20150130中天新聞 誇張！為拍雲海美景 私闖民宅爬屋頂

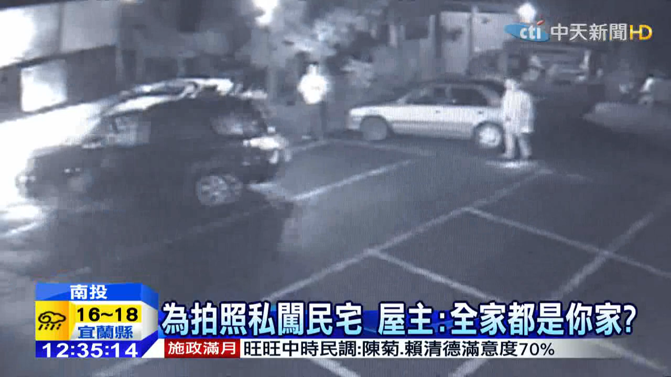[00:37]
看查员屋主不在都开车离开，但其中两名男子和一名女子趁四下无人翻墙进入屋内，接着走上楼梯来到二楼广场拍起照来。 要偷拍还工具都准备得很齐哦。